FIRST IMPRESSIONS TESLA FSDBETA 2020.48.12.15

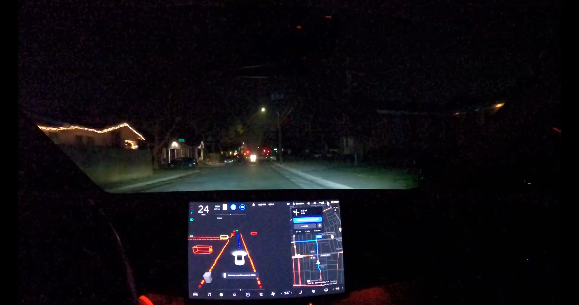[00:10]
It avoided that oncoming truck and the garbage cans. That was wild. It's slowing down a lot better for speed bumps too. Let me just make sure I got that version number right. 2020 4812.15 sorry.
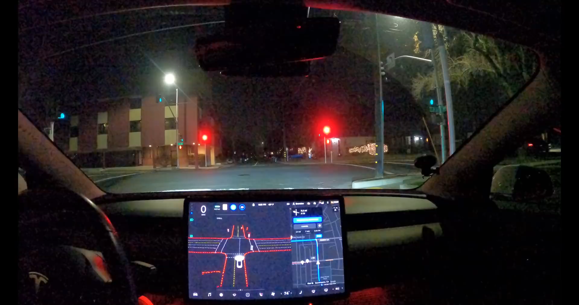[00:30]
The visualization seems to be running a lot better. So the last version I pointed out there was a definitely a low frame rate issue. The screen was kind of like hesitating objects were dropping. You can see it's like it's just rendering a lot faster. Hopefully the quality is good. I switched it to 5k 30 tonight because it's so dark. When I'm running in higher frame rates at night it's just the picture's too dark. So today we're going to be doing 5k 30.
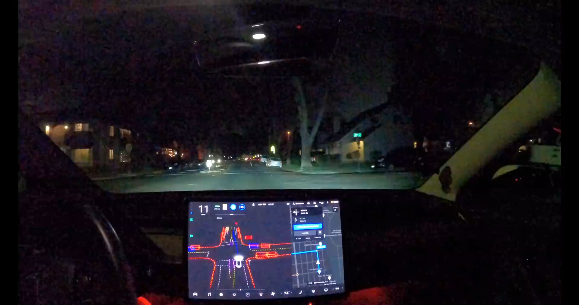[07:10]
wow just initial impression is it's driving a lot smoother so oh oh no okay that wasn't good that's interesting anyway so i intervened there because as you
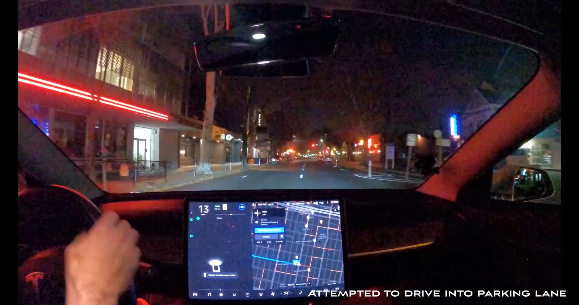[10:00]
Okay, did not work there. Oh, that was not good. So what happened was is it took the turn too wide and it was actually trying to attempt to drive into this new bike parking lane thing that they have here in Sacramento. So I just did a quick snapshot of that particular, I mean the intervention took it anyway, but that wasn't too good.
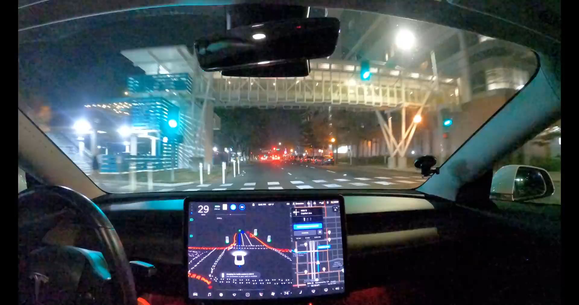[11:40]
So every time I've engaged FSD while I'm moving, I've noticed it's been kicking on the left-hand turn signal. That's kind of new. That's a little strange, but it's not earth shattering. It's not like throwing on the turn signal all the time anymore, which is great. It's struggling to turn here. So that car turned, went way over the line. I don't know if you noticed that, but they were way over the line.
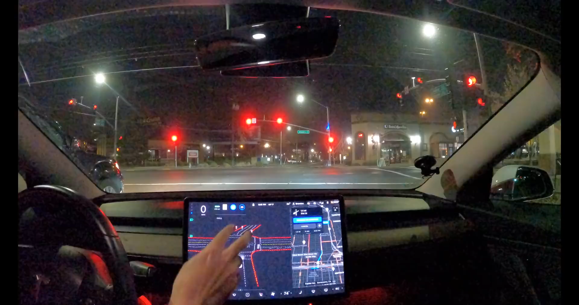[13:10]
That's the first time I noticed that change. So this particular light, they're all, they're all for me. So you can see they're all bright red. Last intersection, only two were for me and those were bright red. So it's actually, it's knowing which lights to respond to now. That's actually something new for me in this release for the FSD. That was interesting. And this particular video, I'm just keeping really short. It was just like a quick initial drive tomorrow. Like I said, I have a really long drive planned up in the mountains. It's going to be pretty awesome. Got some new filming equipment.
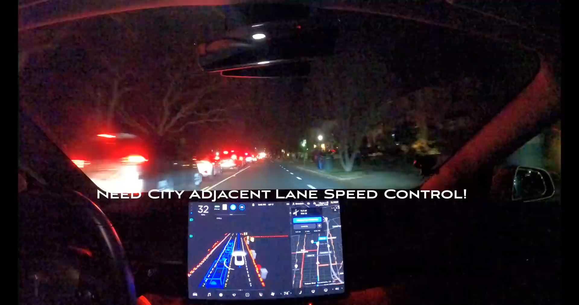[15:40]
East Sacramento holiday lights. So I feel like we're going way too fast because if a car pulls out, this would be very dangerous for us. So I'm cutting the speed down to 20 because this is just pretty wild. I mentioned before a lace adjacent lane speed control. We need to have that enabled in city exactly for this kind of scenario that you're seeing all these cars trying to go into the Fab 40s area. And what it keeps doing is it keeps jumping up to the speed limit.
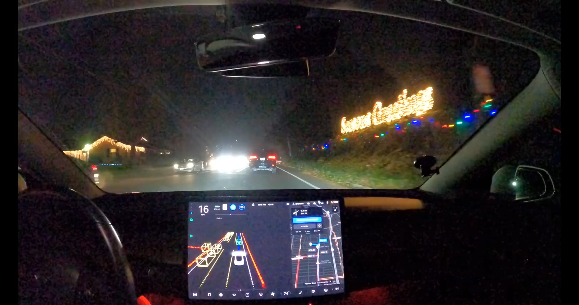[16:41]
Oh, so I just felt a little like kind of like a little steering adjustment there. There was actually a really large part of the pothole on the road, like a manhole cover.